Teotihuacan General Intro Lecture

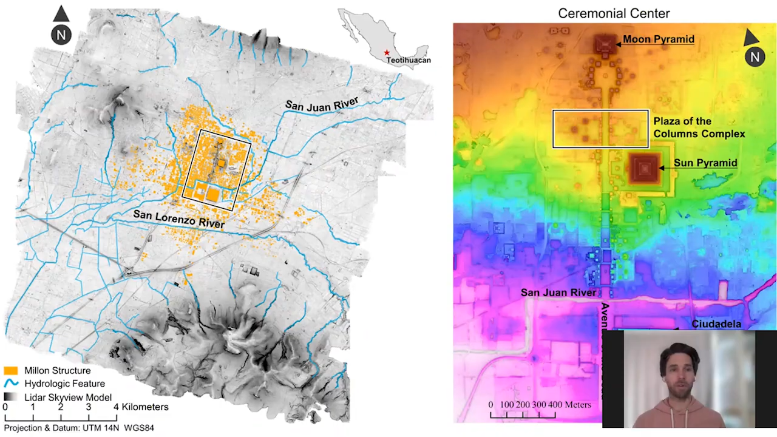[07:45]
the temple, the feathered serpent, which is, which is down here. So there's three and it's, it's, the city is built into these quadrants of this Avenue of the Dead.